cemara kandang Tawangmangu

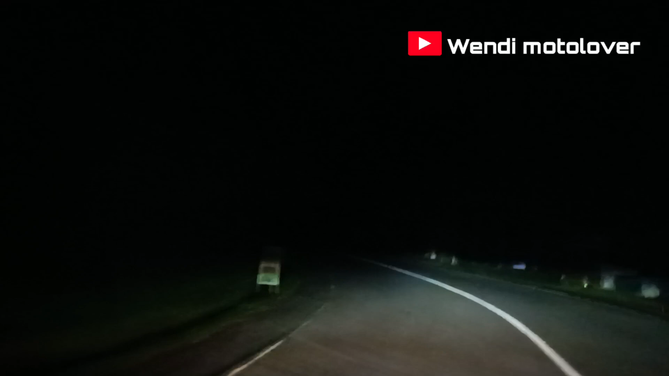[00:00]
mau ke cemoro kandang jalannya gelap bener-bener gak kelihatan ya
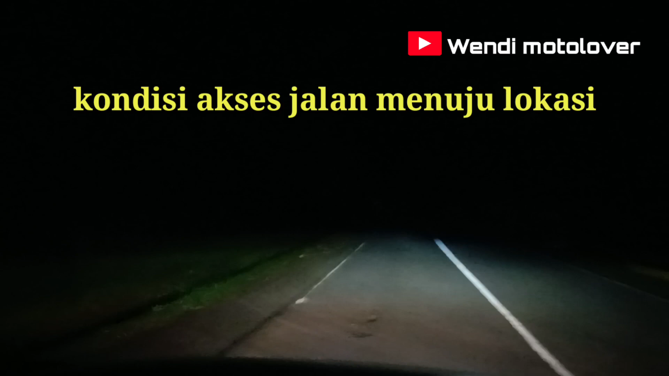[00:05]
keren-keren gak ada sedikit pun penerangan daerah sini dan ini kondisi dari tempat kita nongkrong di atas
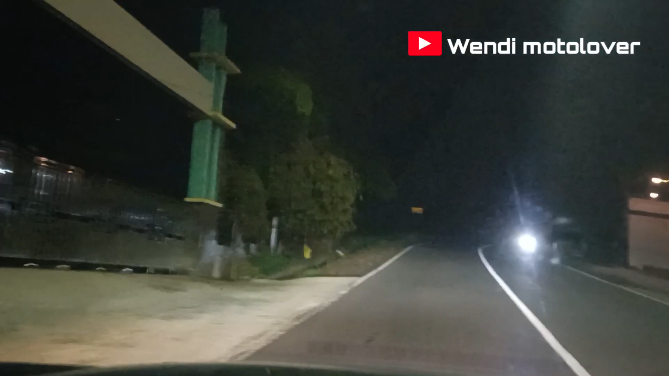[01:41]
weekend ya tapi kok sepi ya padahal tadi siang rame sekali mungkin pada balik ke tempatnya masing-masing pulang tapi nanti biasanya di daerah cemoro kandang, cemoro sewu rame sekali ya kita lagi cari tempat buat bongkrong atau bongkrong nah ini bisa lihat di depan kita sudah nyampe malam hari di daerah cemoro kandang perbatasan Jawa Timur dan Jawa Tengah kita mau bongkrong disini